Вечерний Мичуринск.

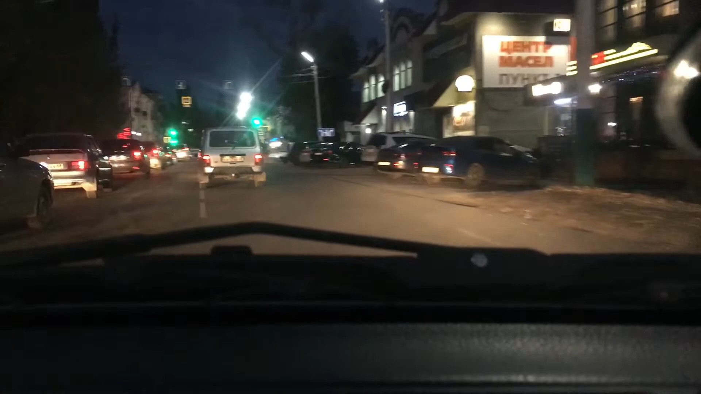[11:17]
Так и вот С этого вот Кругового движения Мы поворачиваем Направо Это тоже считается Центральный Наверное Одно из самых Центральных улиц Которые города Мичуринск Но вот я так их знаю Направо Пересчет Четыре Сейчас я скажу То ли Эта улица Называется Советская Судя по всему Наверное Советская
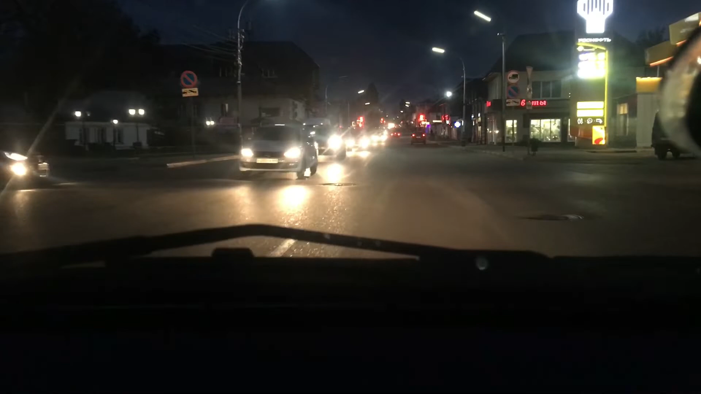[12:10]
Прошу прощения Уважаемые друзья Жители города Мичуринского Конечно Я осел Это Нифига Не улица Была Советская Это была Улица Интернациональная Еще раз Прошу прощения Ну а сейчас Мы повернули С вами на улицу Полтавскую И давайте Доедем С вами Она тут Так вот Разделена Тоже Центральной
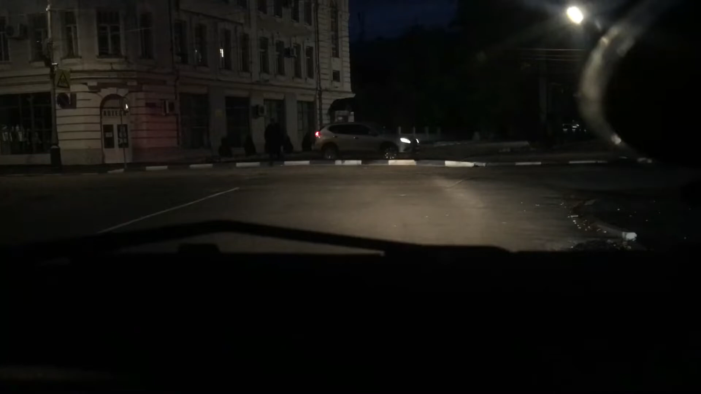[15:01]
Итак Друзья Все ездят По Скажем так Пешеходной Улице Советской Ну Поедем И мы И пока Мы едем До следующей Точки Давайте С
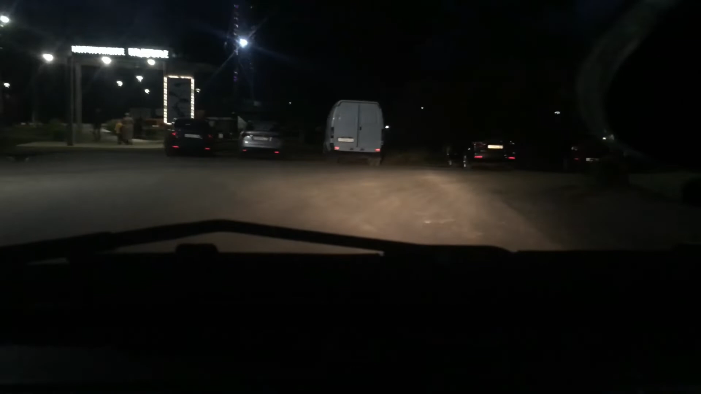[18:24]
Затормозим Вот С правой Стороны Машину Поставим Аккуратненько И пойдем Чуть Чуть Пройдемся По набережной Итак